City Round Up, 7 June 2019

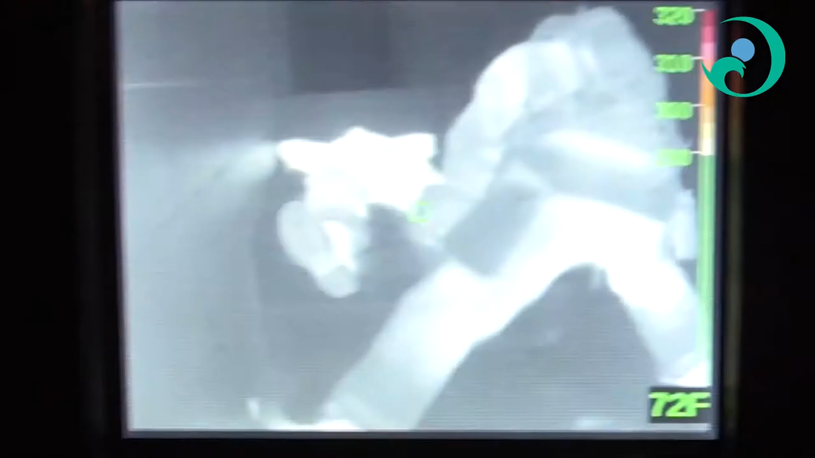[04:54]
On screen: spot 72°F
Today we are going to look at our thermal imaging cameras.
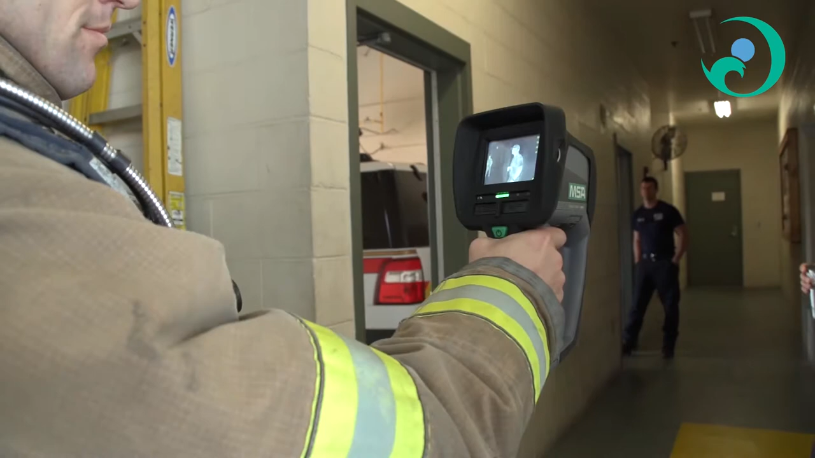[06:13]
We have six brand new thermal imaging cameras purchased with LOST money. So thank you to Pensacola. And we have two of the older cameras on our latter companies.
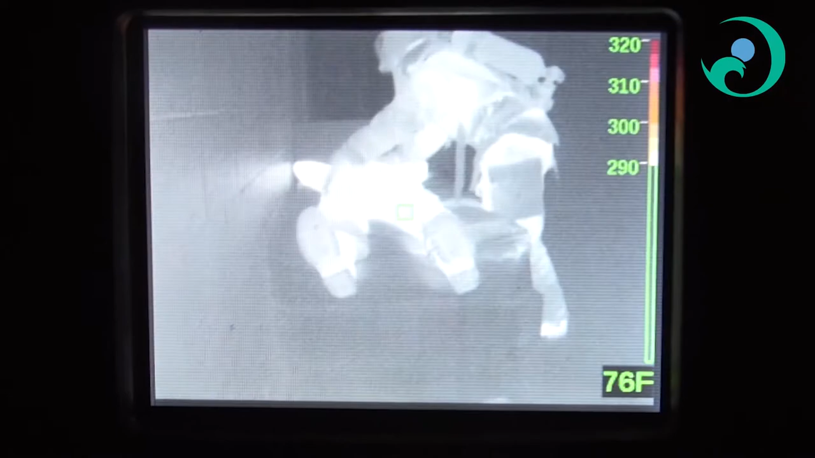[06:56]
On screen: spot 76°F
And then we need our firefighters in there to rescue the victims if one is found. For more episodes of City Spotlight and News Show, visit our YouTube channel.